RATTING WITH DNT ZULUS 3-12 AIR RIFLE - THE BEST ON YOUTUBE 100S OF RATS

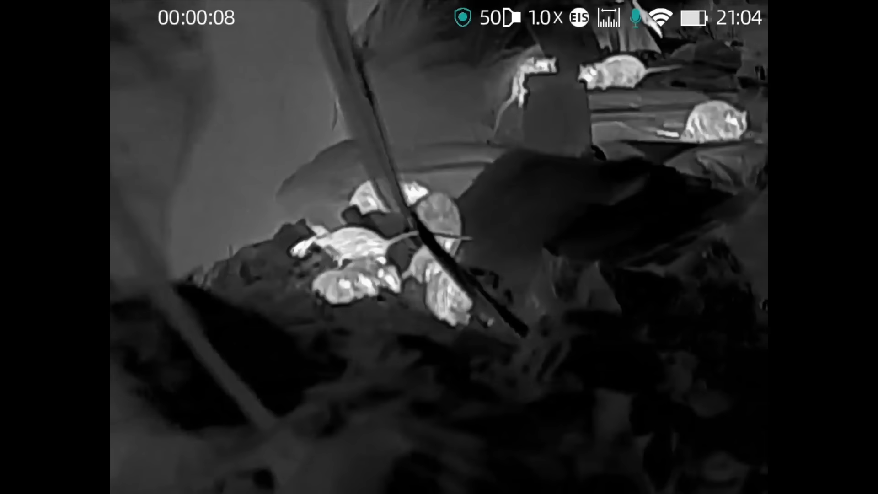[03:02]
This is what I use to scan the area, locate the rats and move it in position and then start dispatching them with the air rifle.
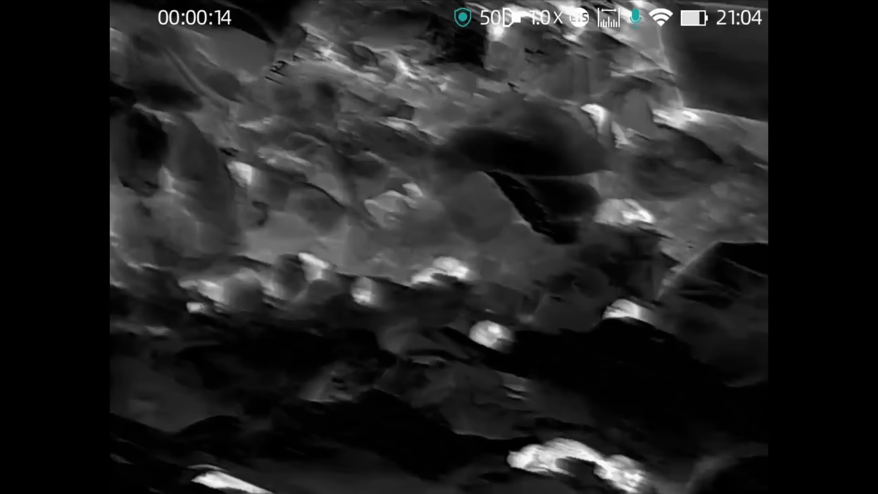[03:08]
But you can see here there's absolutely hundreds of rats.